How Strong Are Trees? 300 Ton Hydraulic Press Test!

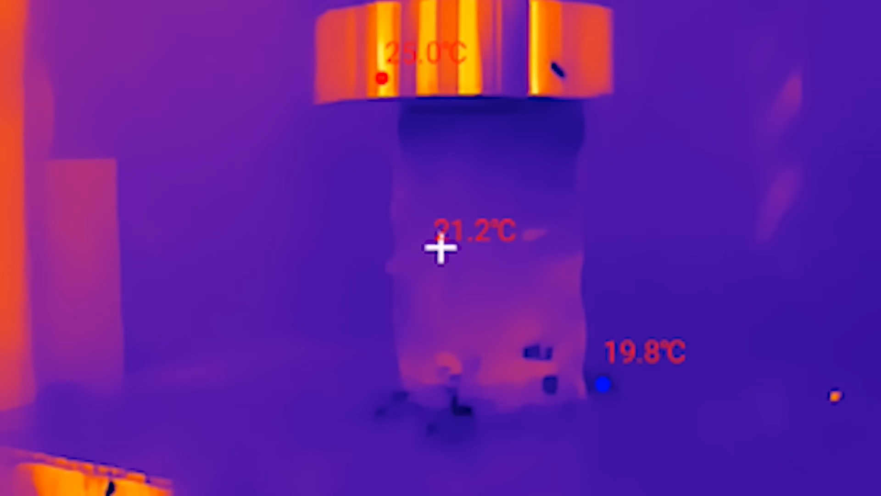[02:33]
On screen: min 19.8°C
And now with the thermal camera. Yep. Okay, I think this is going to be strong. I say 50 tons. 70. That's a lot.